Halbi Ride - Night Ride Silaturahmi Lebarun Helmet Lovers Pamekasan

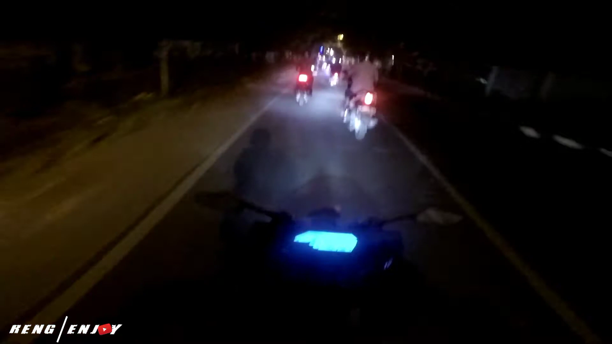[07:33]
Aduh. Untung enggak ngesen kiri belok kanan, guys. Ini dua ini sun balap ini, Mas. Sun balap. Iya. Satunya Fis, satunya Vega balap ini. Oh iya, benar. Balap ngap.
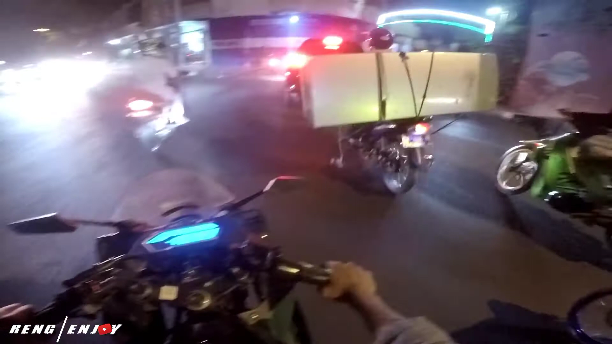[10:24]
mukanya biar kelihatan. Awas, awas, awas. Hati-hati guys. Bawa kulkas nih, bawa kulkas nih, awas.